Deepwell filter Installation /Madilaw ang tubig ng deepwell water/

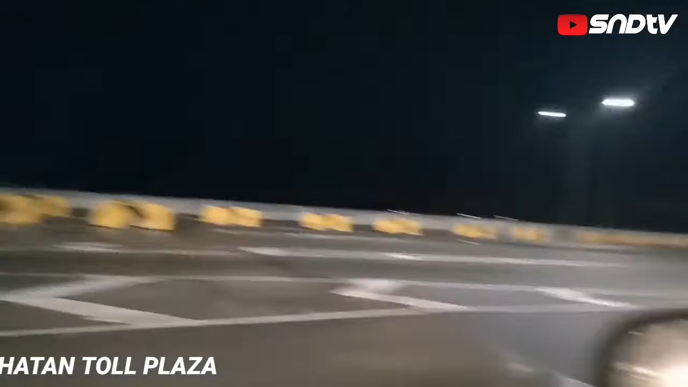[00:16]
Karuhadan Tall Plaza Hinihintay lang namin yung
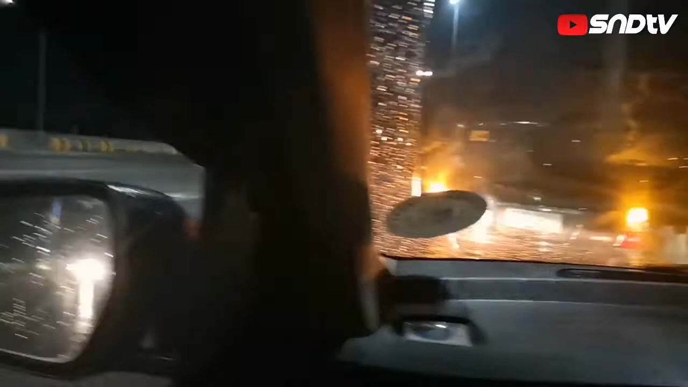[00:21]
RFID Ay nagpa-install kami Dito kasi 24x7 yung installation nila At kung nakikita nyo walang pila Pangalawa lang kami Mabilis 10 to 15 minutes lang Makuha na
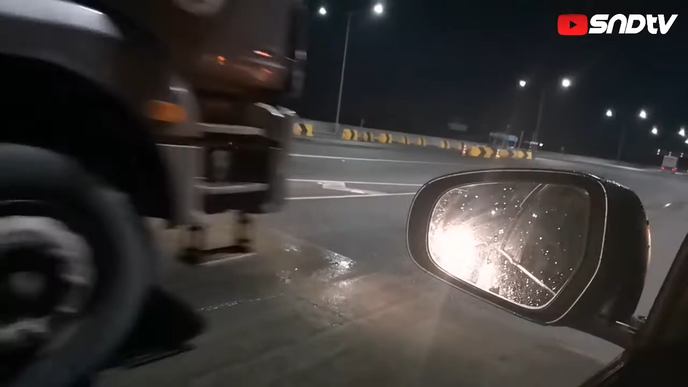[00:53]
Madaling araw pa lang It's around 3am Ayan nandito na tayo ngayon sa Subic
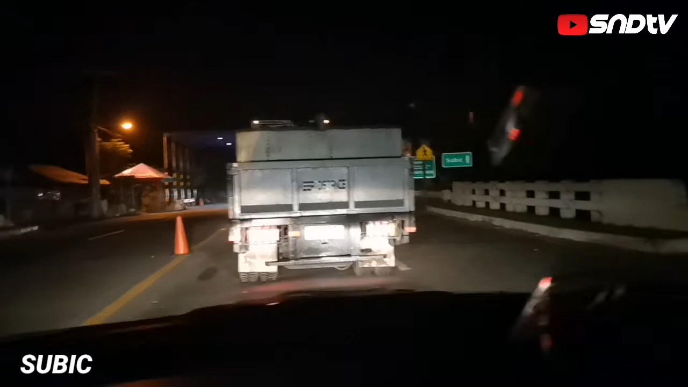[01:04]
Entrance na tayo ng Subic Bilis lang Bilis lang ang biyahe
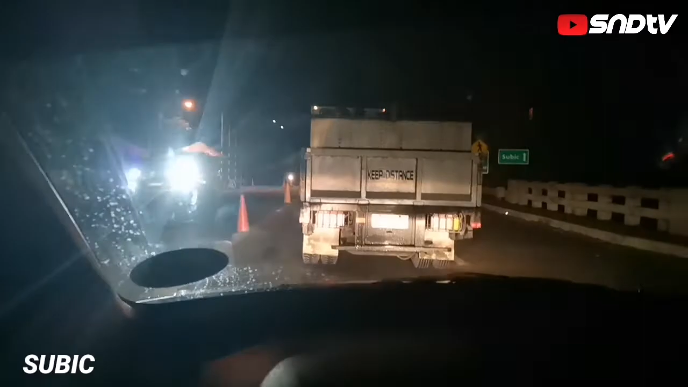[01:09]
Hindi na tayo sa Welcome to Subic The Gateway of Sambales